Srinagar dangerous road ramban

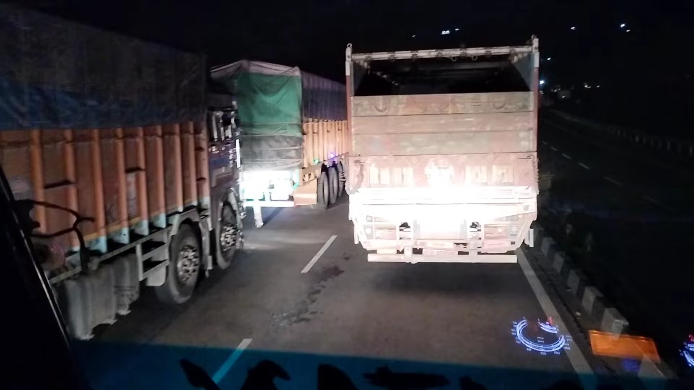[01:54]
10 बज़ चुके हैं धवाद सब दस बज़ शोड़ी थी कान भाई तो अभी आई सासा चल रही है लाई उदंबूर बाईबास में है उदंबूर आप और कर दो संब तॉसक 7 में टेंशन दोड़ा 2 मोज़ाइगा आगे वाला कि आप पार करके गाड़ी निकल जाती हो कि आगे जाम करन लगता है इतना जले यहां breakout
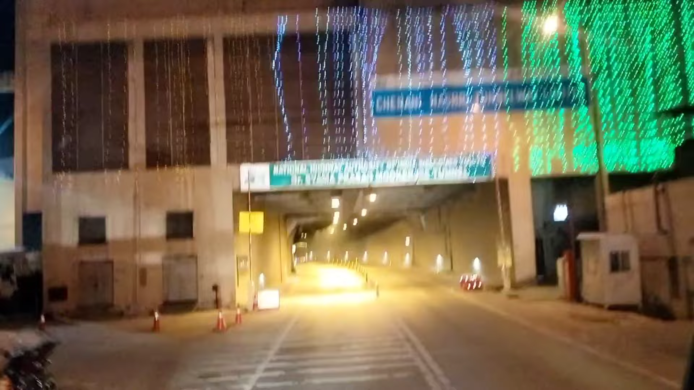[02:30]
अब पहुंच चुके हैं चलानी टेंडल के पास टेंडल पार करेंगे अभी चलानी बड़ा रात के बच चुके हैं पांच